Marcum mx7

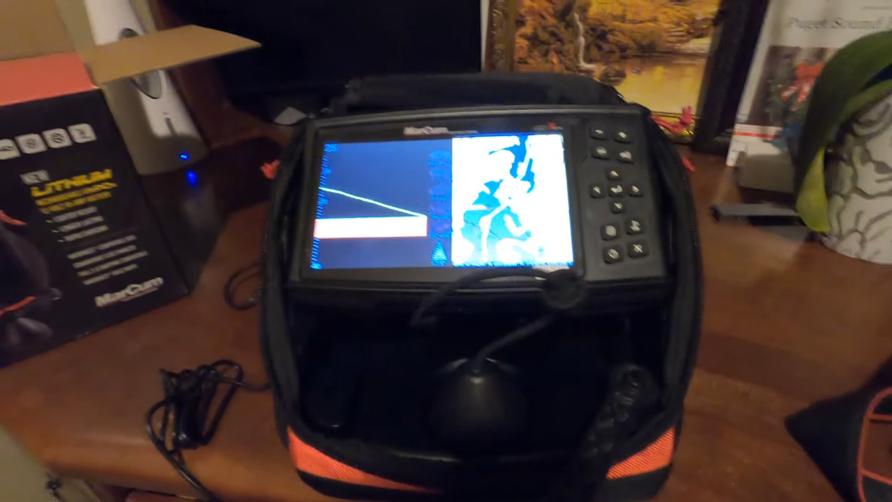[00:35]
And then the battery, the new lithium-powered battery is in the back, which can last you about 30 hours.